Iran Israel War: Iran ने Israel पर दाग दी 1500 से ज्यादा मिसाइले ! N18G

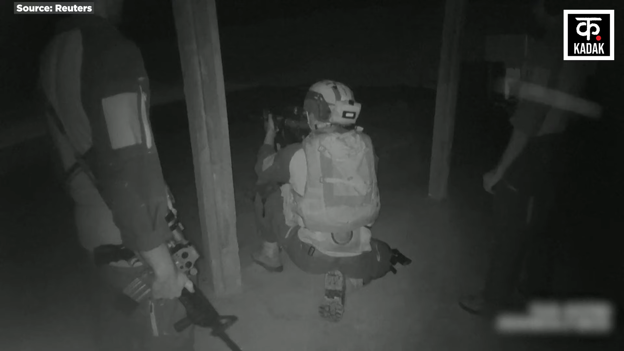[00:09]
एक तरफ जहां इसराइली सेना लेबनान में सीमित आपरेशन के तहट घुश चुकी है वही दूसरी तरफ इसराइल के ऊपर